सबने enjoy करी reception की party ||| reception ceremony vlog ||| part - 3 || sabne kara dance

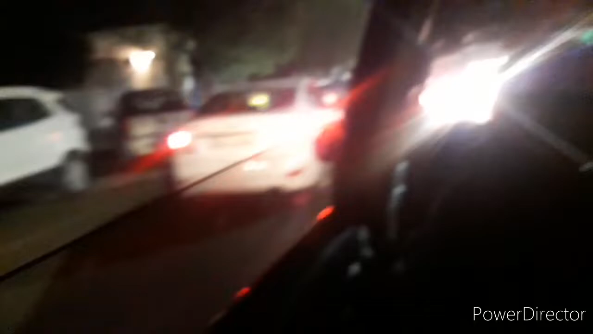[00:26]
साला का टाइम है तो जाम भी लग रहा है